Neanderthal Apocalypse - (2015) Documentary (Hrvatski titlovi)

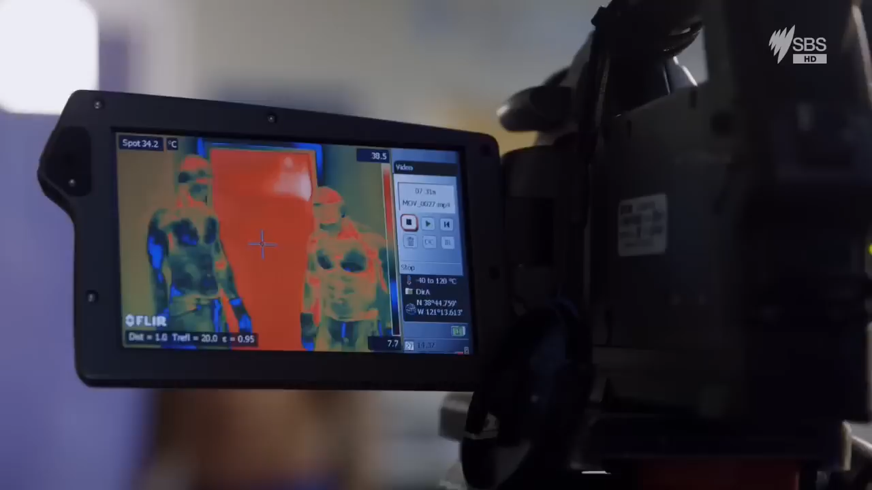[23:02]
On screen: spot 34.2°C
is several degrees higher than Matt's.
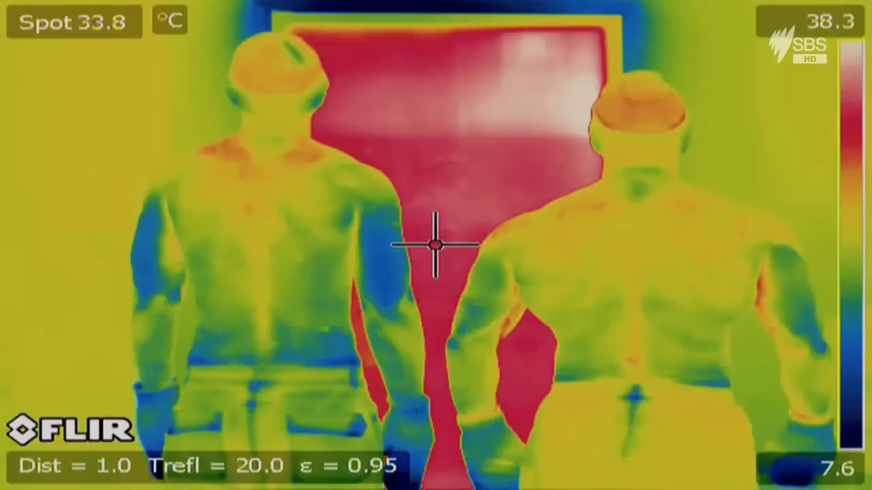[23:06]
On screen: spot 33.8°C
Under thermal imaging, the advantages of a stocky frame become even more apparent. The warmest areas are shown in red, the coldest in blue. But that's not all.
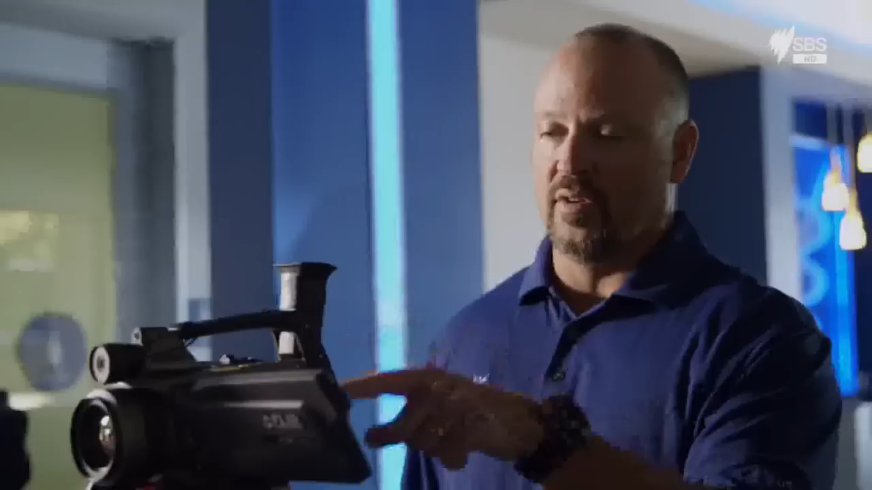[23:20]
It's interesting, you can see during this, you know, minute while they're out, they're starting to rewarm. And Jason actually is starting to rewarm pretty rapidly.
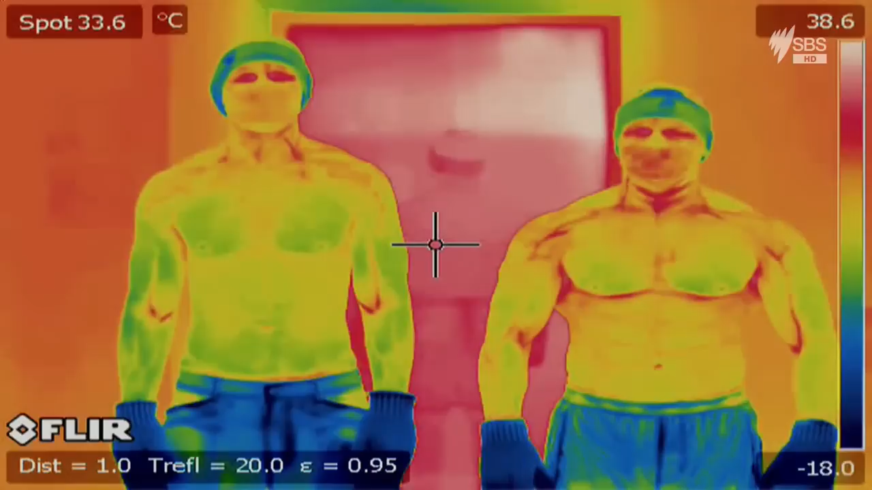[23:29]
On screen: spot 33.6°C
The more muscular body also recovers faster. But why? Around the skeletal area,
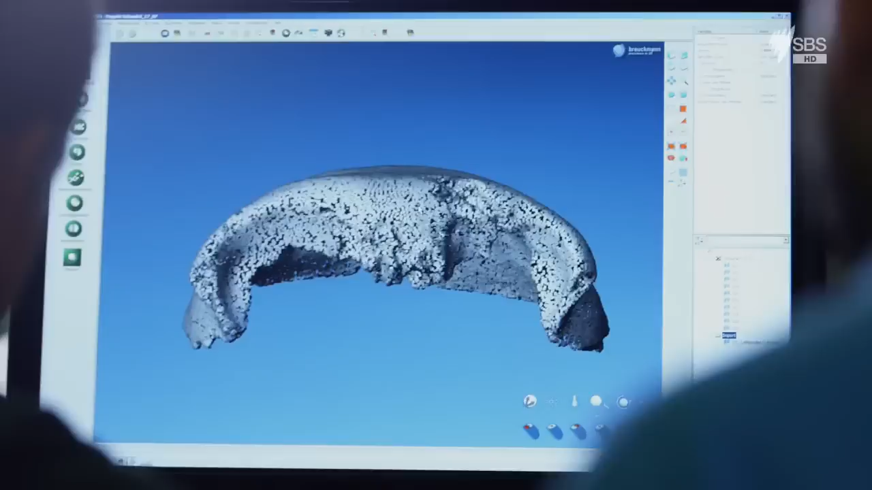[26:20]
what you see is the frontal lobes of the brain that are imprinted in the back of that bone.
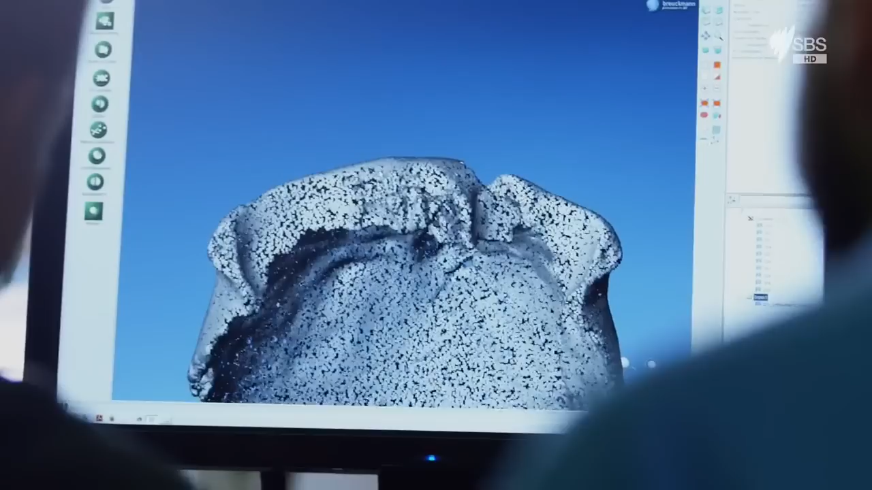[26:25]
The marks left in the bone allow the scientists to calculate the size of the frontal lobes,